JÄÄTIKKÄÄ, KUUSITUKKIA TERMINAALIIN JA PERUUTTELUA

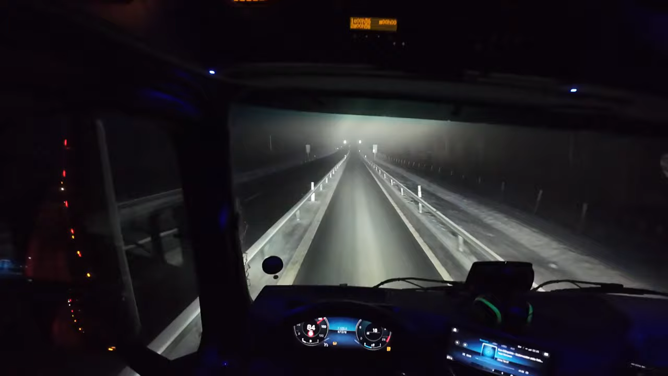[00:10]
On taas ollut tuota vaihtelevaa keliä. Pari astetta, onko nyt, nyt on 3 astetta näkyy pakkasta olevan. Saattaa olla jäässäkin tämä nelostie. Vähän tuntuu semmoilta kevyeltä tämä ohjaus. Sumua on ollut ja tähti taivasta ja lumisaetta ja kaikkea mahdollista on jo ollut tälle yölle.
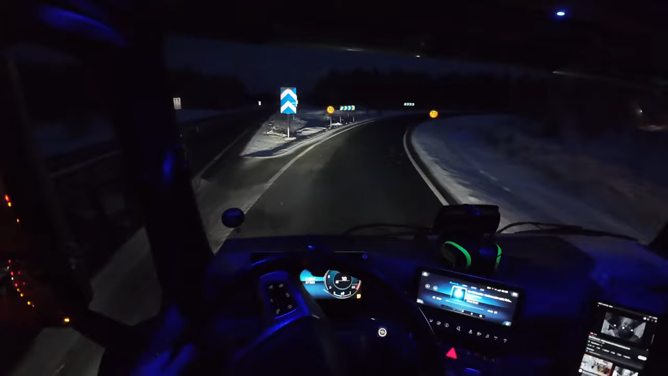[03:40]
Ei kauheeta kaan. Liukasta. Näin kuten ristilukkoa vähän päälle. Olipa nuljakka.